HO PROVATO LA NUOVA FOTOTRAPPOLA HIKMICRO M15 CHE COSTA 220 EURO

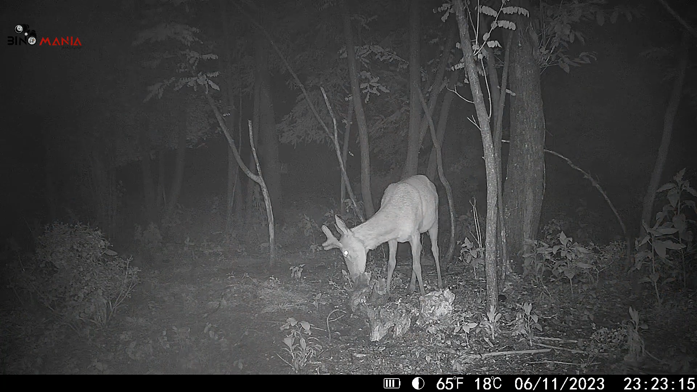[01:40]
inoltre in grado di resistere fino a meno 20 e a più 55, oltre a una percentuale di umidità compresa tra 5 e 90 per cento. Nella parte inferiore potete vedere la filettatura con passo da un quarto per il collegamento con i trepidi fotografici o altri supporti.